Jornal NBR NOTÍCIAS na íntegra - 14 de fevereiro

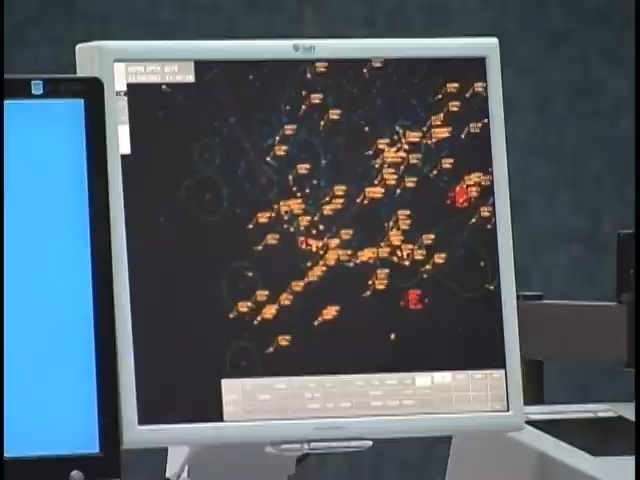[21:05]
O software aumenta a segurança dos voos. É como se fossem dois sistemas funcionando ao mesmo tempo.
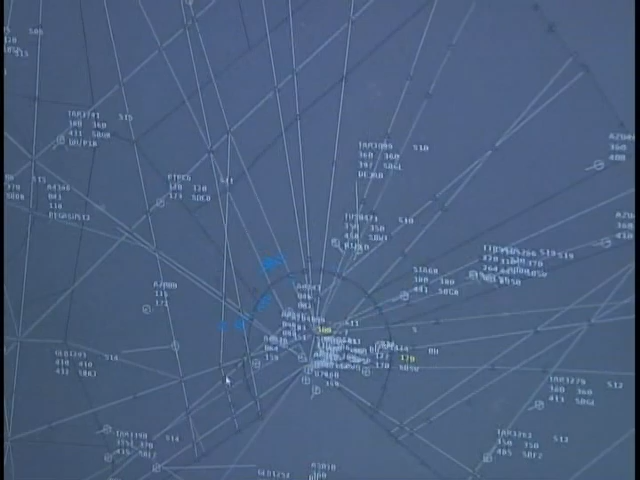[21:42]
Com relação à edição de plano de voo, esse sistema, coisa que o sistema anterior não podia, ele permite o controlador de voo anotar mais informações na etiqueta que aparece no radar para o controlador.